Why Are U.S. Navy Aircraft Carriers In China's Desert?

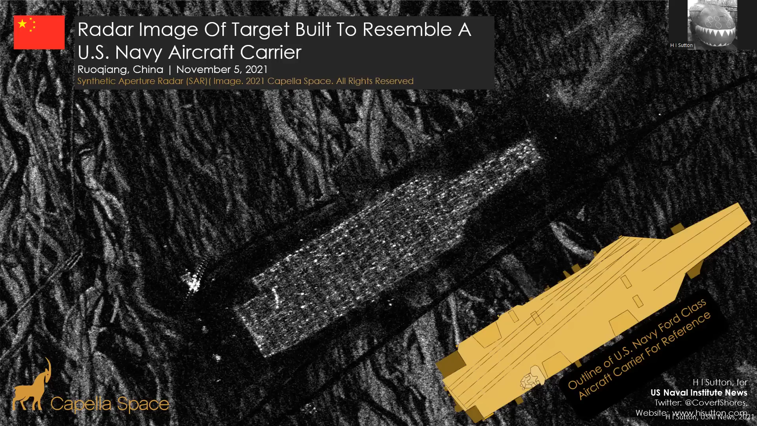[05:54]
the radar picture you'd get from a missile but it shows us that these do show up quite well in radar and that's really interesting it's just that radar is one of or if not the main guidance means for these missiles